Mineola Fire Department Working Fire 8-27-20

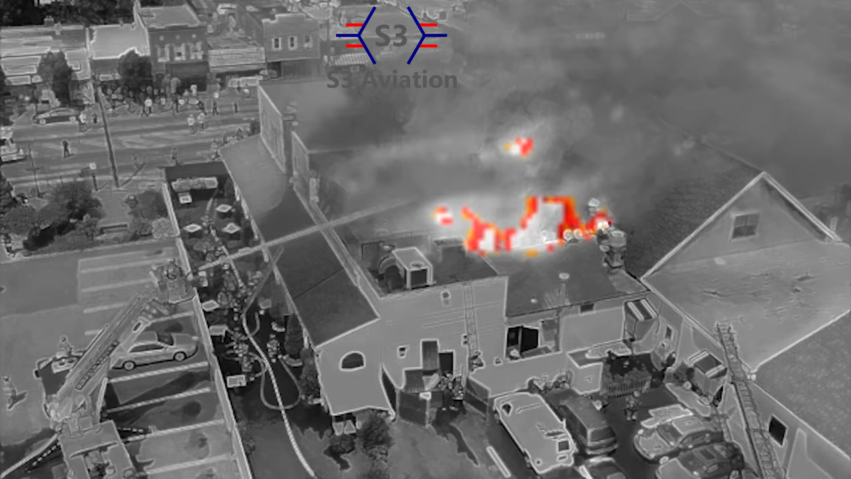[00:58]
We've got a 100 by 30, it's occupancy, heavy fire on the number 24. I'm known as people are still up to us.